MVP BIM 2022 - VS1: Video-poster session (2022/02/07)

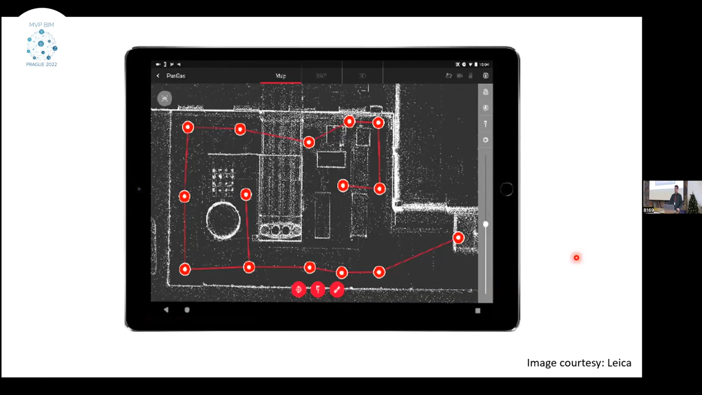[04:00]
So it's very good that when you come from the field to the office, you have already pre-processed scanning, and there is not too much work waiting for you in the office. So that was Beok 360. Beok 360 is already described in literature, and it says that it's usable for BI and processes.
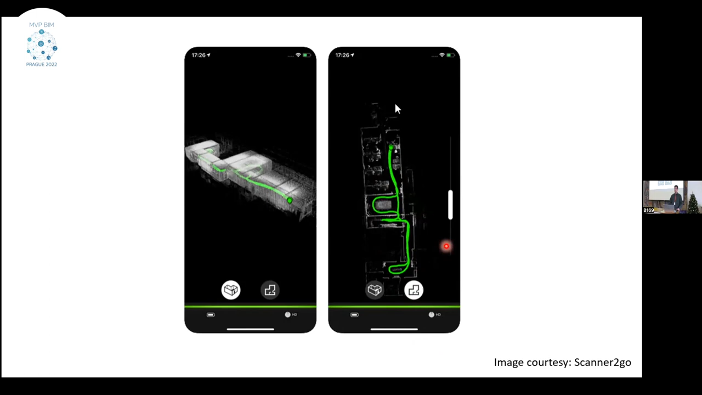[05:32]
or in the field, so you have to do it in the office. And, of course, the scanning itself is very fast, but you have to add some extra time for the registering, because the registering between the walks isn't as easy as registering between the finger setters. So to compare the accuracy of the scanners, we choose three different objects with different characteristics.
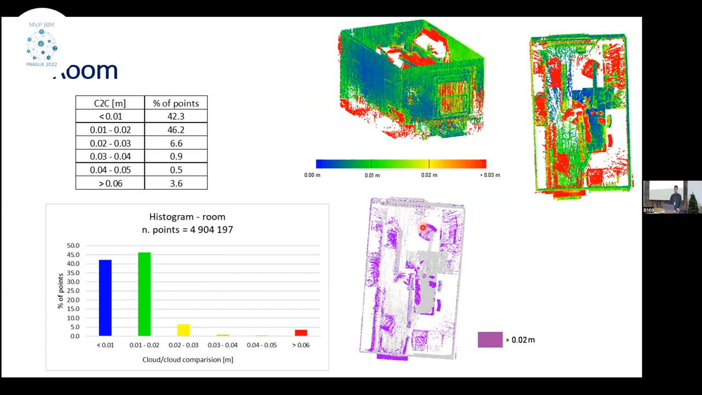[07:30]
But here you can see that the majority of the points were not under one centimeter, but over one centimeter, but still quite respectable activity. And the last object,
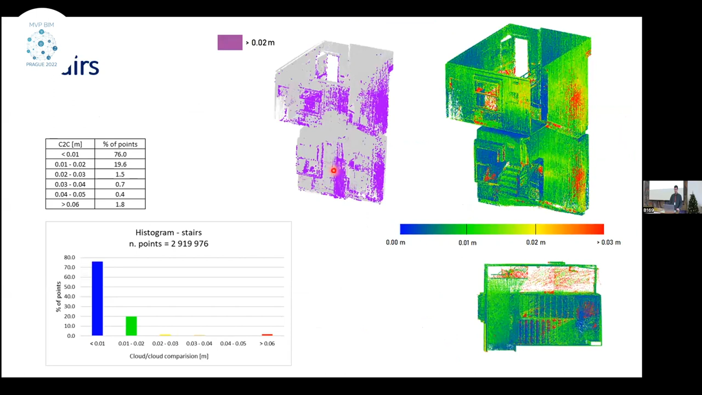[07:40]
which we compiled was there, 96% of the points were under two centimeters. And here is also an overlay of the original documentation and the point cards, just to present, that we can use the scanners for creating BI models.
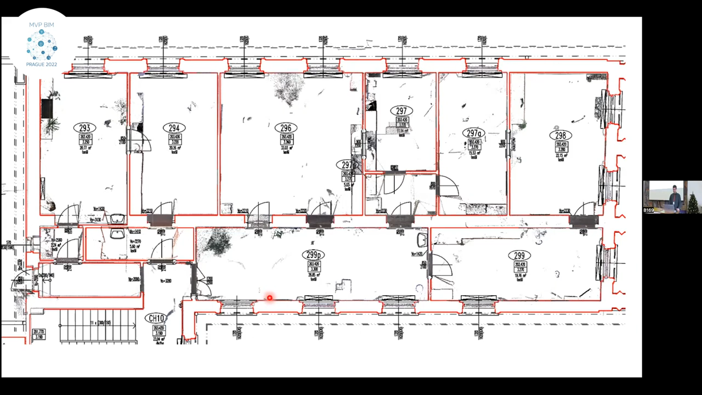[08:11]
But also, we can, due to the fastness of the BRK2GO, we can also use the point cards from the BRK2GO, just even for checking of the already constructed BI models. And to conclude, I'd like to say that we've seen comparable accuracy between the results of the selected laser scanner.